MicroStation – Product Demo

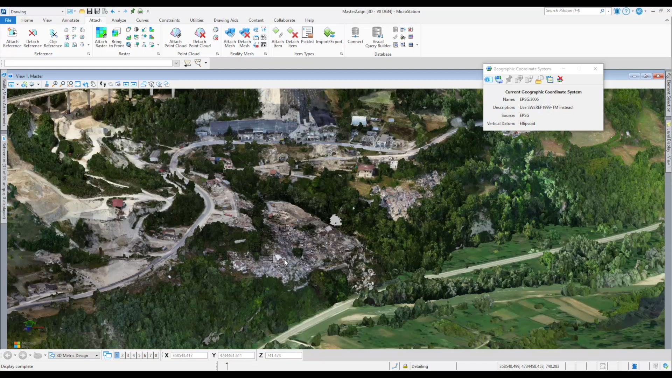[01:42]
A backdrop of Bing Maps can be displayed whether you are viewing the entire project or are zoomed into a specific project area.
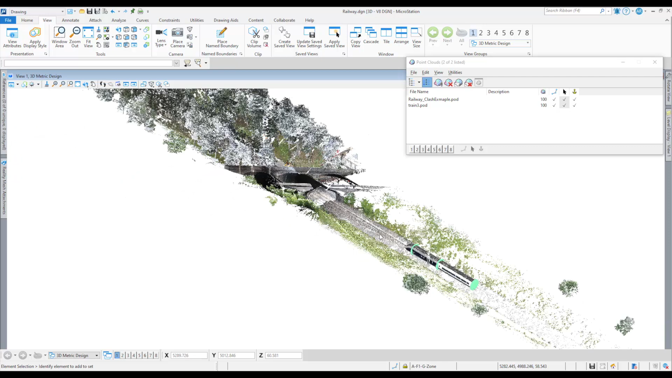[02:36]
raster, point clouds, GIS data, and many other file formats for multi-disciplined projects